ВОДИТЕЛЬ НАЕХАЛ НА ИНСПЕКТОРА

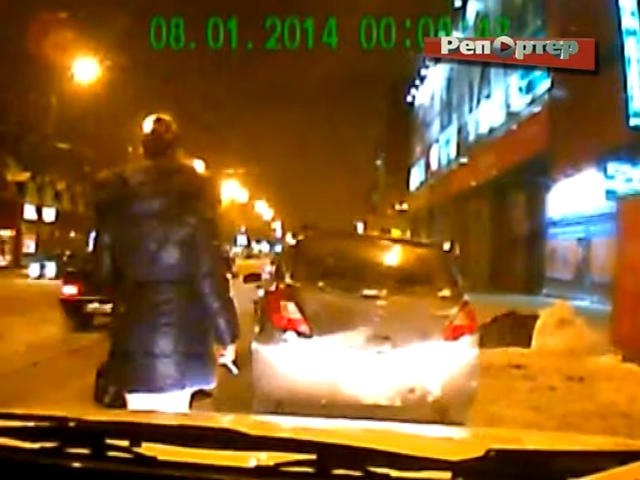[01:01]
Сначала водитель откажется предъявить полицейским свои документы, потом выяснится, что его давно лишили водительских прав. А еще через секунду общение с инспекторами утомит нетрезвого гонщика, и он, вдавив педаль газа в пол, рванет навстречу новым приключениям.
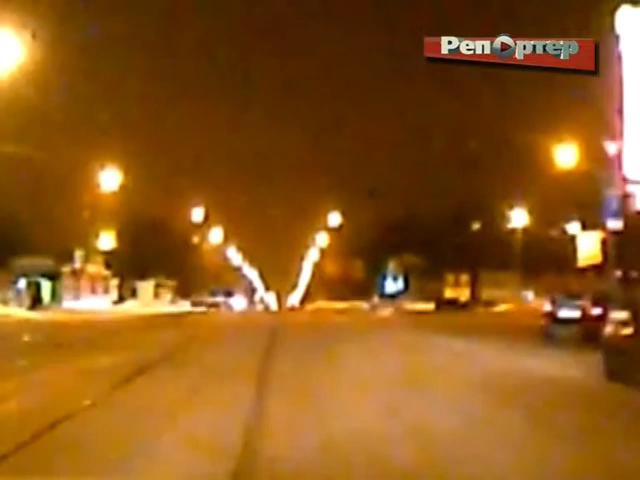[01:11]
Так как я стоял впереди, обходила машина, он сбил меня, я подпрыгнул и зацепился за капот, я руками. Ну и мы начали движение.
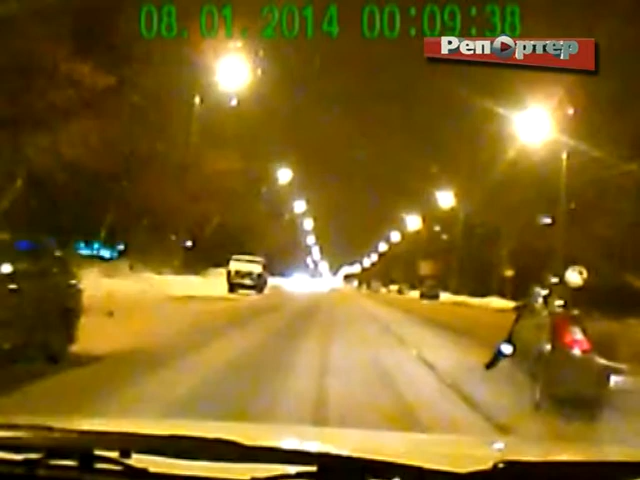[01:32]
На записи с камеры видеорегистратора видно, как на огромной скорости нарушитель пытается уйти от преследования одного из полицейских. Второго инспектора почти не видно. Однако он все это время старается в буквальном смысле удержать пьяного водителя голыми руками, вцепившись в капот. И на марке полицейский проедет почти километр пути, и только тогда решится на крайние меры.